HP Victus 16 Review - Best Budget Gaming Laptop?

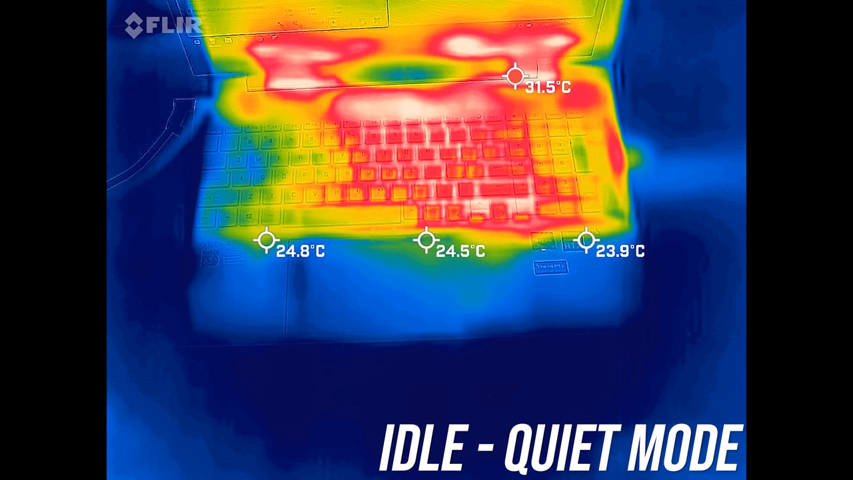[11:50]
The keyboard felt cool to the touch when idling, low 30 degrees Celsius is normal for gaming laptops. It's hardly much different even with the stress test now running, still generally cool to the touch.
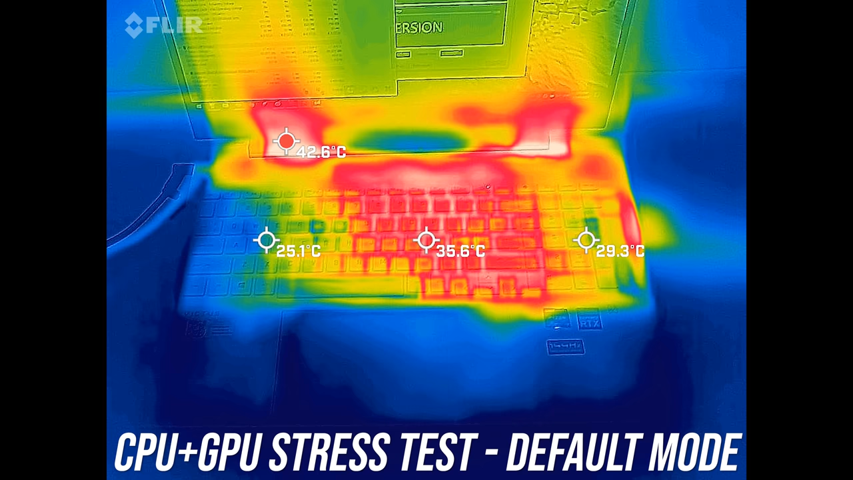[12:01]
Default mode is still pretty decent, mid 30s in the center only feels a little warm, not hot at all. The highest performance mode with higher power limits is slightly warmer, but it's not bad at all, barely reaching the 40s, and then with the fans set to maximum it's very similar,
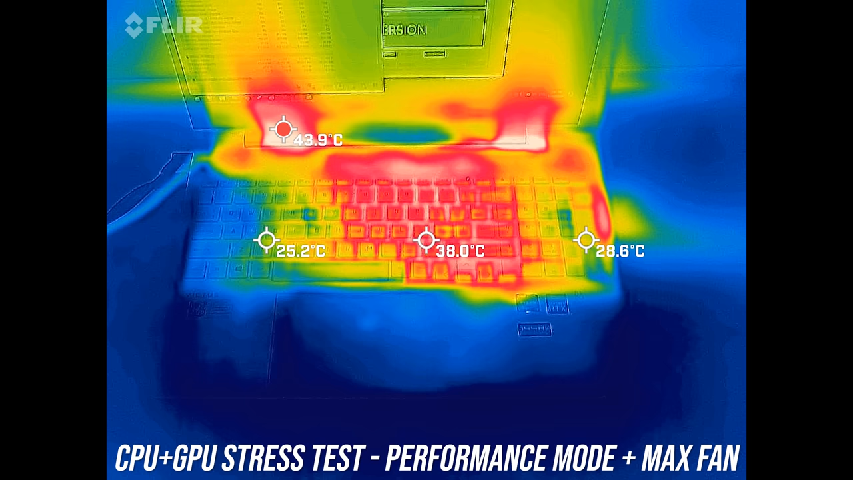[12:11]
perhaps slightly cooler, but the fans are now louder too, let's have a listen.